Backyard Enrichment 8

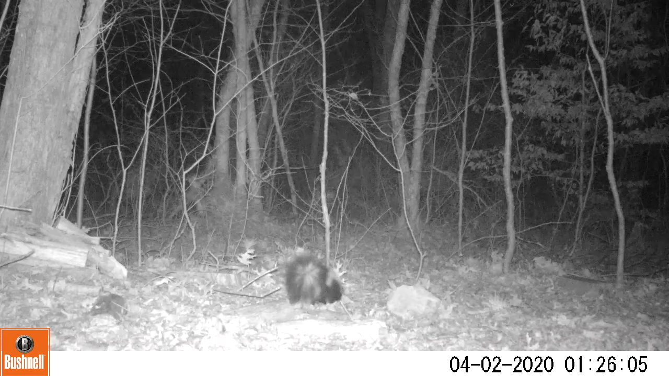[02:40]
This is a skunk, also known as a polecat. Black and white mammal found primarily in the Western Hemisphere that uses extremely well-developed scent glands to release a noxious odor and defense. The term skunk refers to more than just the well-known striped skunk.